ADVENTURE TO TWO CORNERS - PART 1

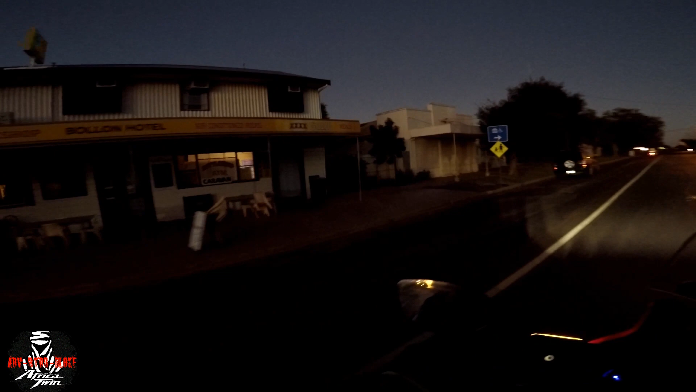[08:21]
Oh. All right, we might go in front, Tony, with the bright lights. So yeah, we just got to be cautious this morning because we're leaving it before sun up. We just got to watch out for wildlife.
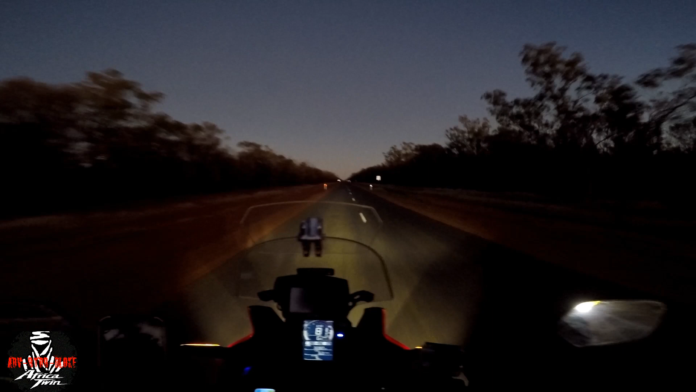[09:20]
Even though we do have fairly good side vision here. Thank God the heat is here for the day. Oh, yeah.